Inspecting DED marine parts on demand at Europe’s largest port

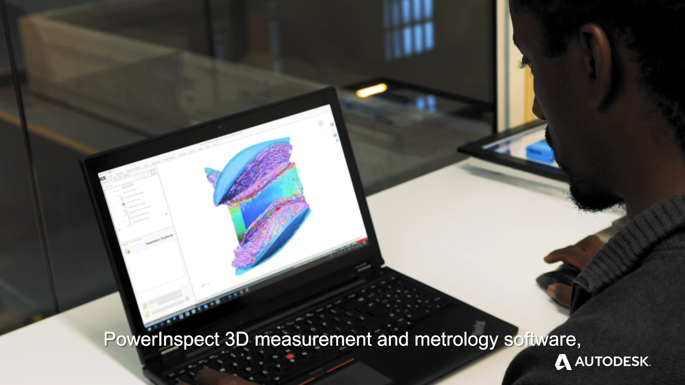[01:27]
Data from the FARO scan arm was evaluated by Autodesk's PowerInspect 3D measurement and metrology software,
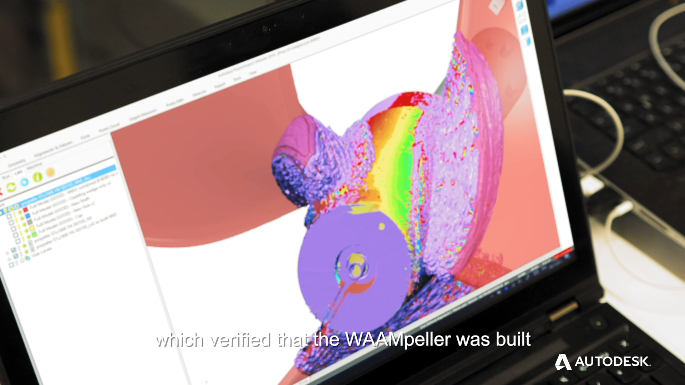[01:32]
which verified that the Warmpeller was built according to design and distortion-free,